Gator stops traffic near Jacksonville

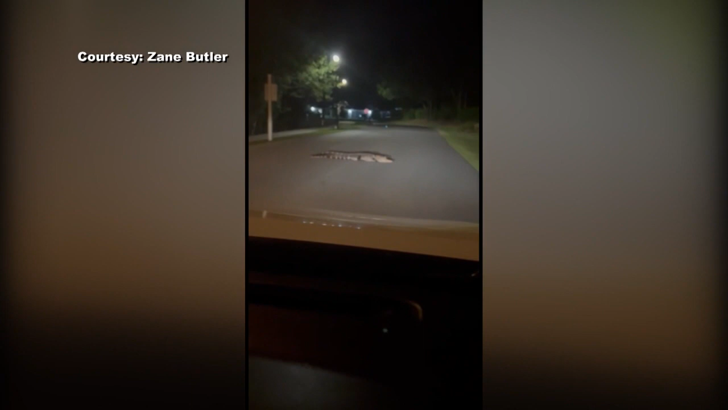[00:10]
Is he dead? No. Honk and see what he does. I think he might be dead. That thing is not dead. His eyes are open. Well, why won't he move? I'm honking. Honk, see what he does. I can't honk? No.